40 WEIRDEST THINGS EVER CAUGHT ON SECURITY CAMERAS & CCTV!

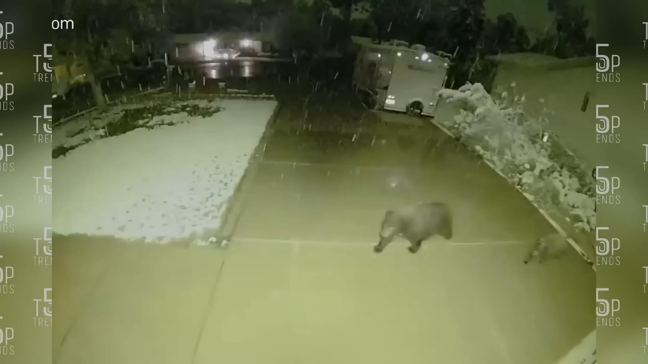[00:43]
A bear tries to catch some snowflakes that are coming down on the ground, and it got captured on a security camera.
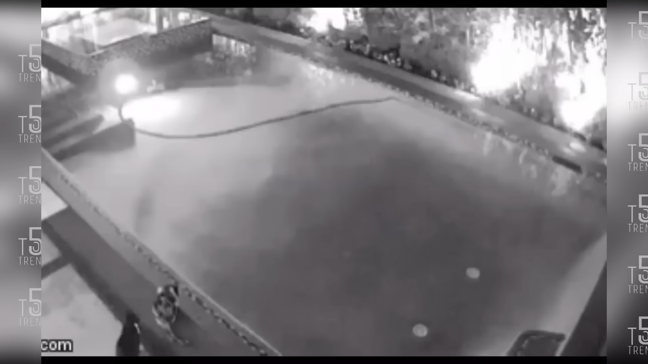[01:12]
This cat knew they hated water, so he pushes another cat into the water on purpose.